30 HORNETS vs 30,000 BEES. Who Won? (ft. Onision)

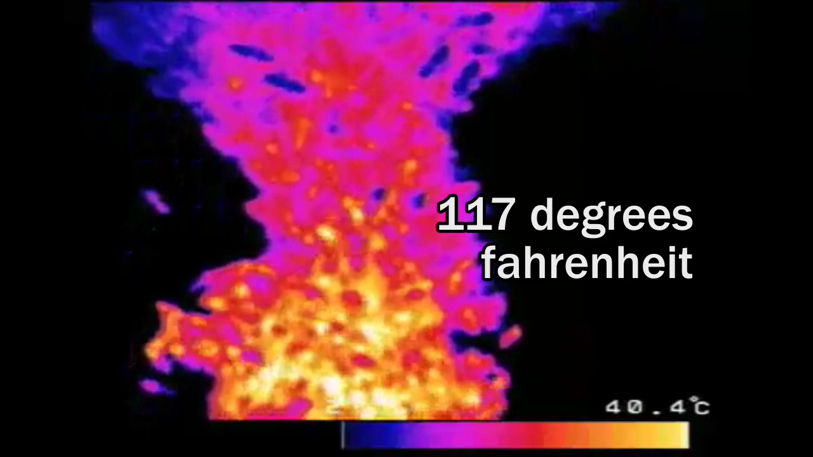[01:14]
Well the bees can withstand temperatures up to 118 degrees.
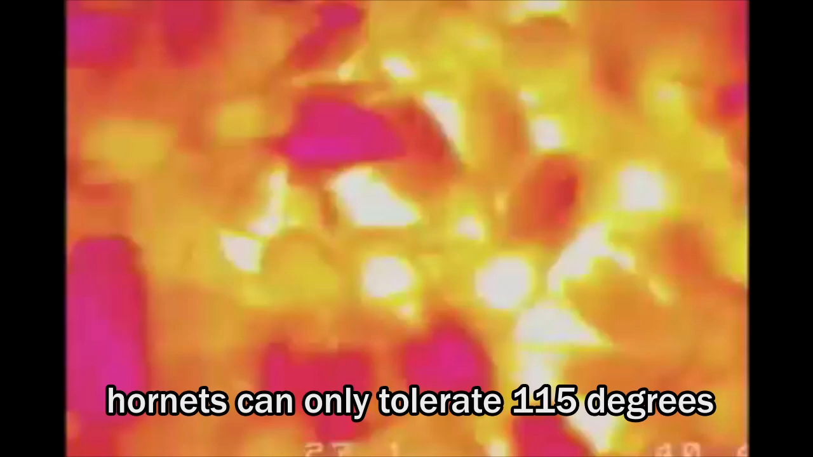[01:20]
But uh oh, the hornets can only withstand 115.